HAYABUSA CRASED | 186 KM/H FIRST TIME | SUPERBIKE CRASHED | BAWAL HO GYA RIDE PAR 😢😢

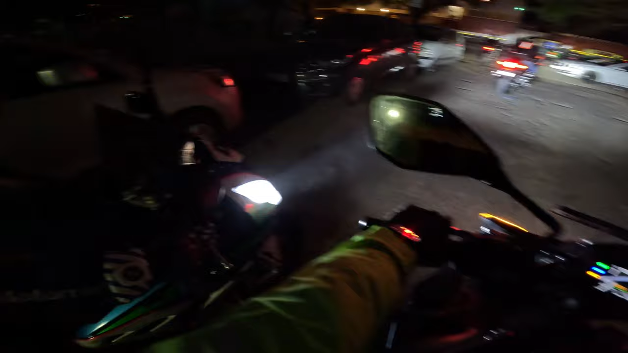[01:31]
चलो भाई आज राइड होने वाली है बहुत खतरनाक, क्योंकि आज है हमारा थोड़ा सा लंबा रास्ता और टाइम हो रहा है 5:58।
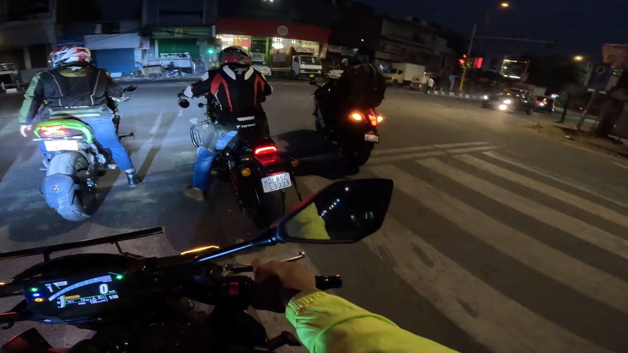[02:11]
और भाई मजा आने वाला आज के राइड पे। भाई पहली बार तो गाइस राइड को एंजॉय करो यार, आई होप सबके यहाँ पे सब ठीक होंगे।
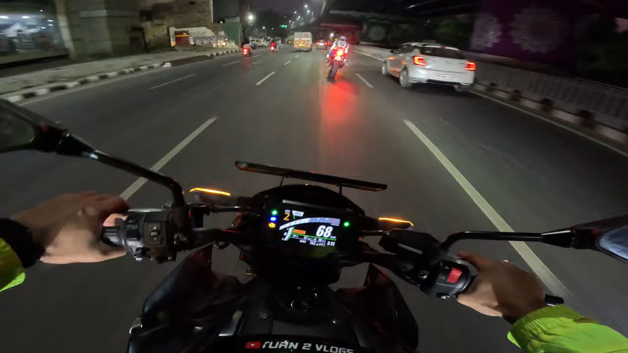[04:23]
लाइनअप निकल रहा है यार, भाई मोटर जी भी बना रखा है यार इंडियन सड़कों पे।
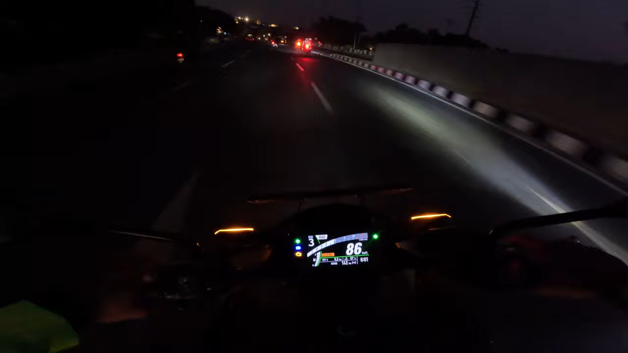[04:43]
कम से कम 10 सुपर बाइक से भाई आज दाऊद भाई की आवाज ही अलग आ जाती है, कितनी तेज भगा रहे हैं यार।
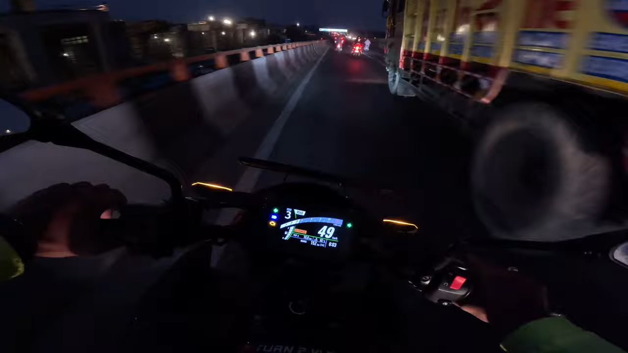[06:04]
यार स्कूटी भाई। भाई ट्रैफिक देख रहे हो यार, सुबह 6 बजे भी कितना ट्रैफिक है।